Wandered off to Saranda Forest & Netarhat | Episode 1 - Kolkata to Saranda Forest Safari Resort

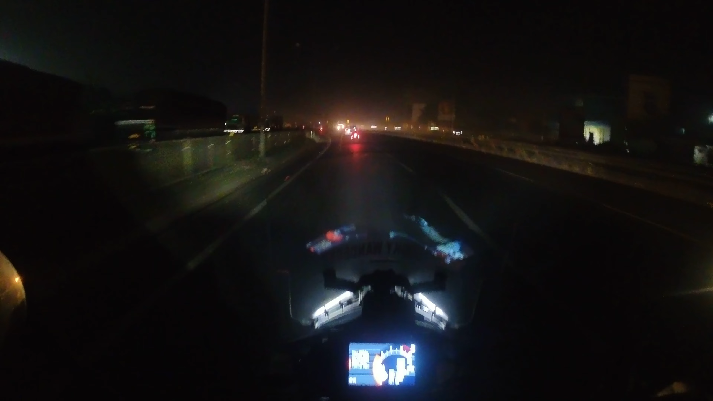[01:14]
सो हम लोग धुलागड से रवाना हो चुके हैं अभी सुभे उतना सब लोग जाने के लिए राजी नहीं थे तो दे विल स्टार्ट अट 5-6 एंड वी अर्ड़ फाइव वाला पीपल
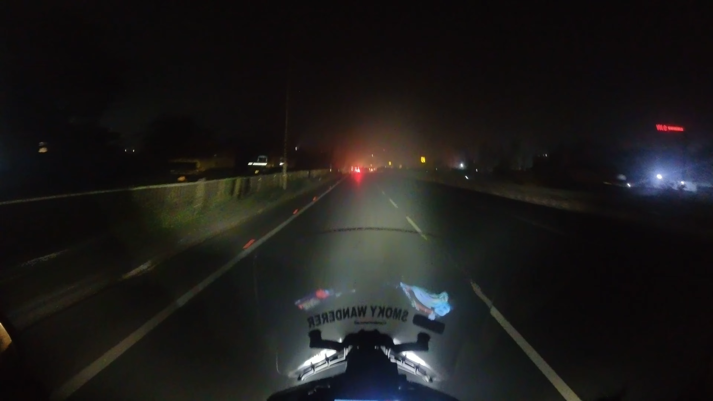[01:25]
तो अभी यह सामने सब हैं मेरे अलवा और पांच लोग उसमें से रोहित तो 1000R ओहो शायद गलत बोल गया वट उसका बाइक बढ़िया है और होना भी चाहिए तो यह एंजॉएंग इट यह तेखिये सारे लोग
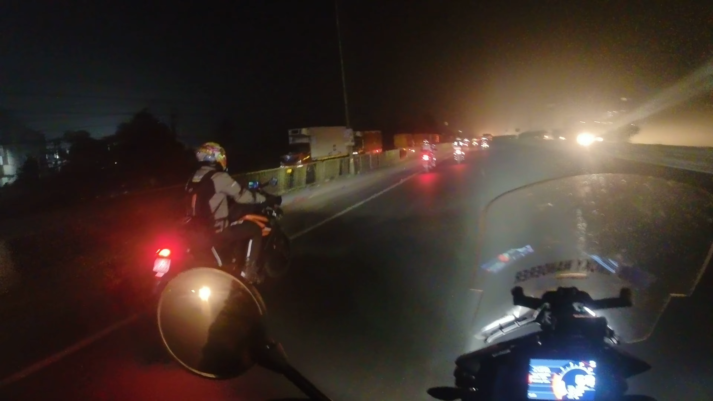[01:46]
ठंडा काफी है बहुत ही ज्यादा ठंडा है एंड वी एर क्रूजिंग अलाउंग तो ओके लेट्स एंजॉए दराइड अभी खरकपूर पे
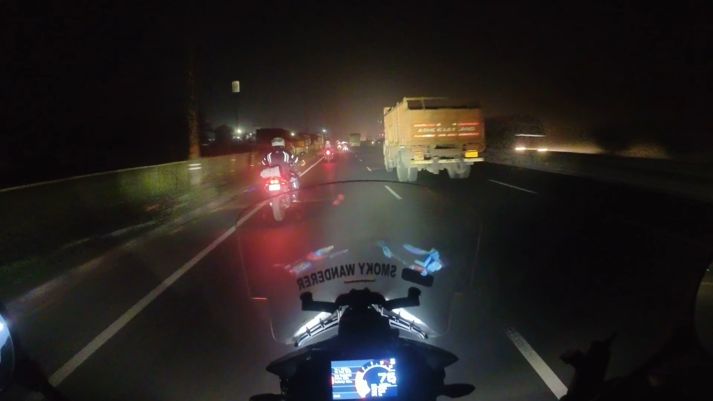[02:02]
ब्रेक लेंगे ब्रेक्फास्ट का उससे पहले नो श्टॉपपजेश
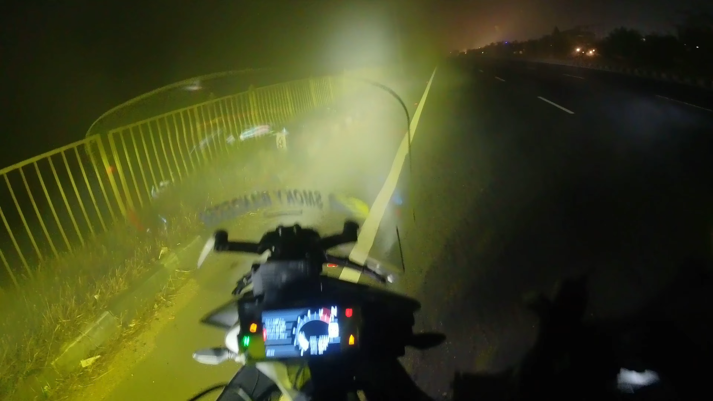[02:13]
जैसा कि अब लोग देख सकते हैं काफी फॉग है इट्स
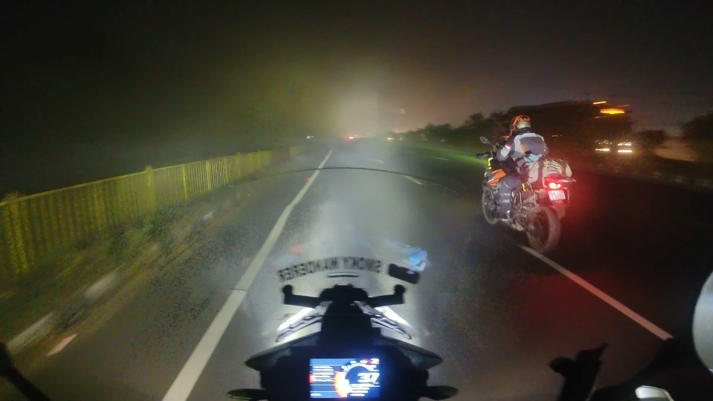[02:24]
ओनली दैट अभी तक सुभा हुआ नहीं है तो संलाइट इस नॉट ब्लॉकिंग इट वरना एक बर सुभे हो जाए ना यह फॉग और बहुत गाड़ा हो जाएगा तो इसलिए वी ए ट्राइंग तू रीच और कवर एस माच अस पॉसिबल एंड नाइट